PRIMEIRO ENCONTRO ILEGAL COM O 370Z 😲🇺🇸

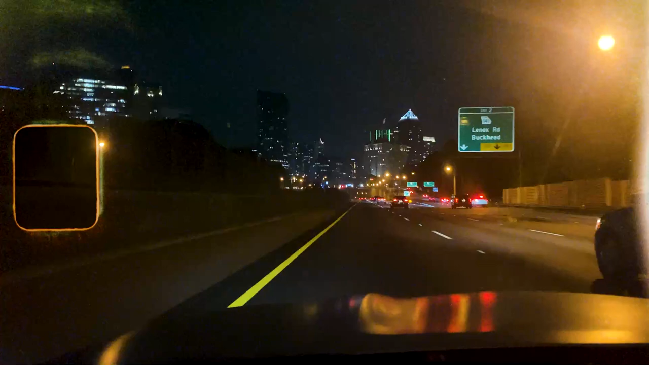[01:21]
Aí a Pace, a plantinha aí, ó, downtown, mano. Nossa, mais bonito os prédiozão. Vem que vem, pega, pega.
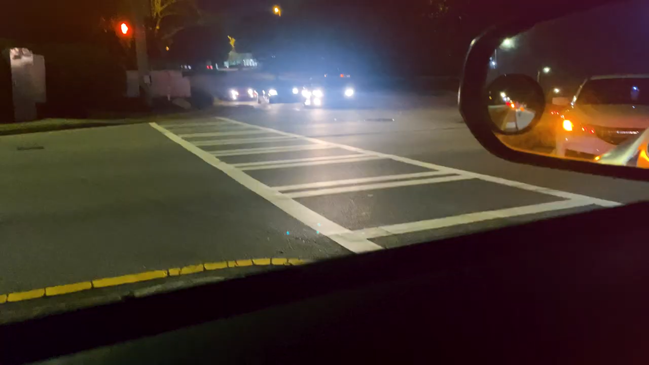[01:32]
Aí a Pace, encontramos os caras. Os caras já tá vazando, já.
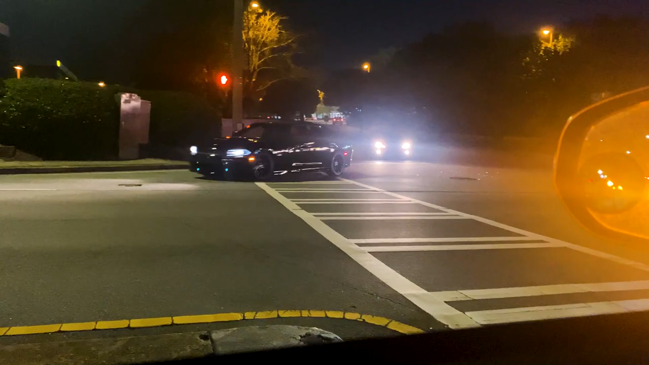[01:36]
Sai lá. Ô, bandido, que isso, doido?